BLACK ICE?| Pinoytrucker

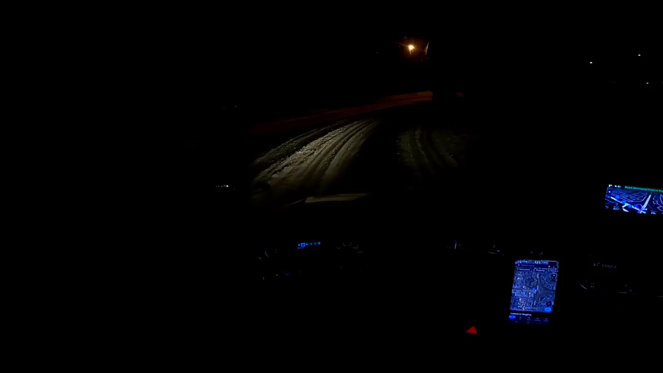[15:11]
Wala pang naglilinis, oh. Diyos mio, Marimar. Na. Wala, dirita matulog sila sa daron. Puno, oh, mga truck na sa kwan, oh. So, may steepingan, eh.